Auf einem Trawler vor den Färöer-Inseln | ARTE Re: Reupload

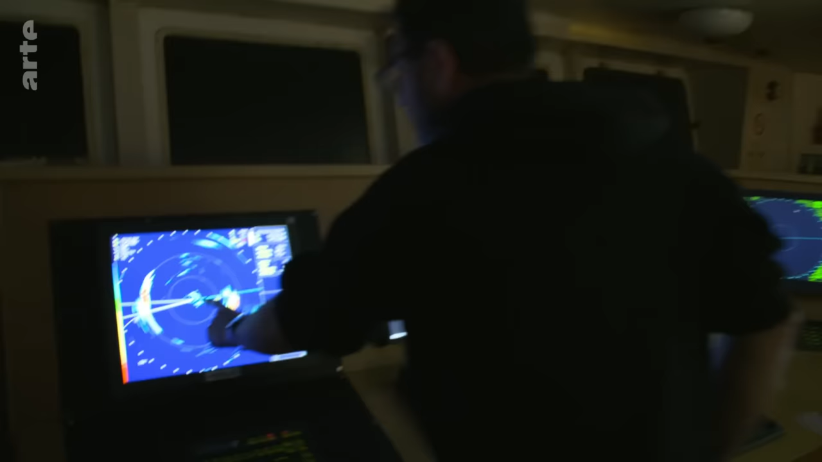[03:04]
Wenn das Schiff dort ist, tauchen sie auf.
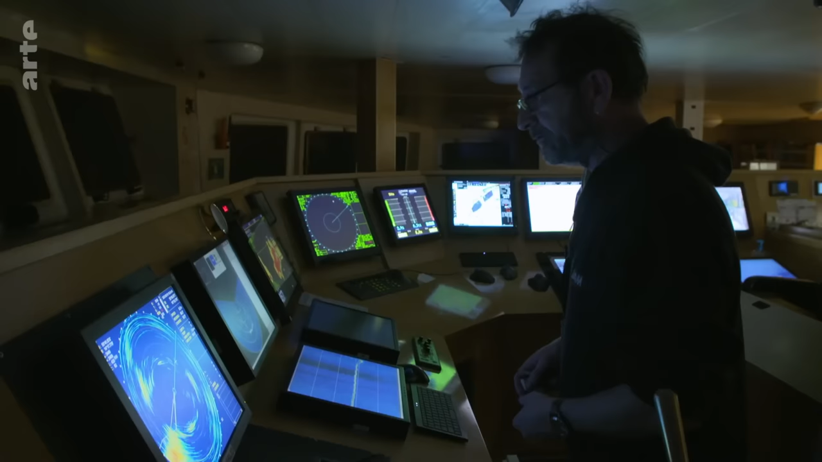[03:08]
Um drei Uhr morgens sieht Alain auf einem der Bildschirme einen Fleck.